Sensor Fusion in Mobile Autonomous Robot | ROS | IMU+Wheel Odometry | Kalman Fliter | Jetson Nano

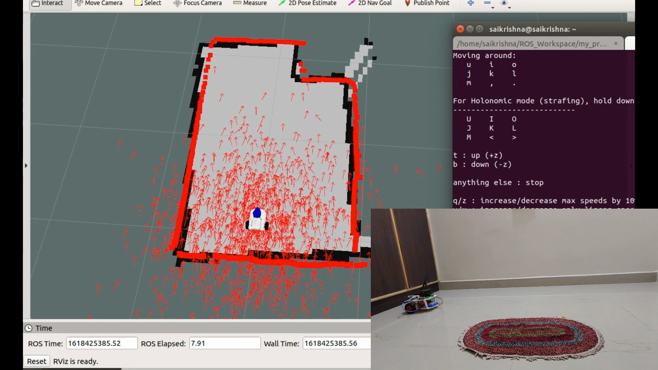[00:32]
As the robot moves, the localization of the robot becomes more accurate.
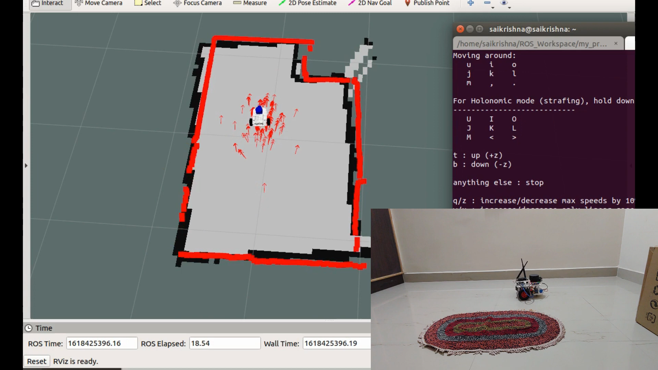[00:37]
This is good until the surface provides good friction to the wheels and there is no drifting off wheels. But we cannot guarantee that the surface is even everywhere with good friction. Let's see what happens when robot moves over less friction surfaces. To demonstrate such bad surface, I have placed a mat on the floor.
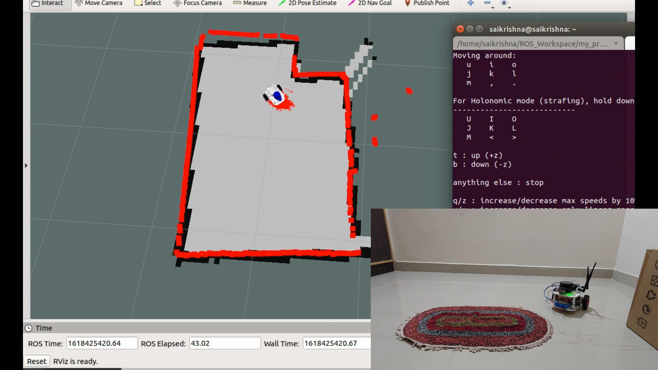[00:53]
I will try to go over the mat and see what happens.
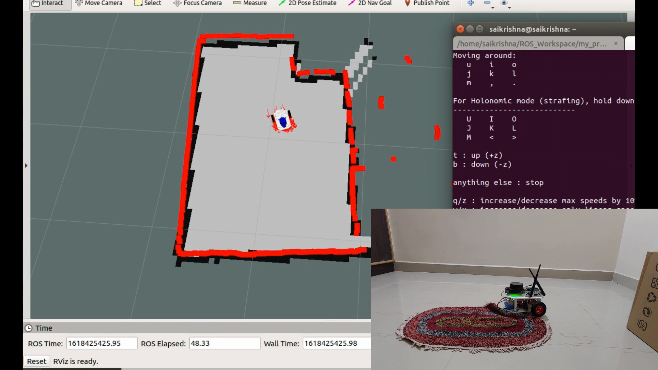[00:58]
The robot started losing the accuracy in localization. Why is this happening?
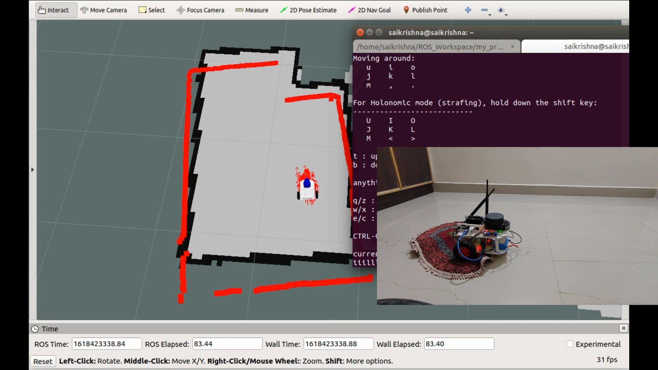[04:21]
Even though we drive the robot on bat surface, robot's location in the map is proper. So this is how fusing IMU data and wheel odometry improves robot localization.
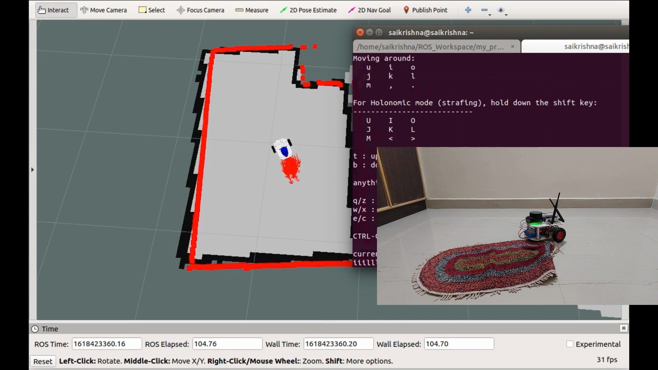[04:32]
Now let's see a demo comparing the odometry with just wheel data and filtered odometry with IMU plus wheel data fused.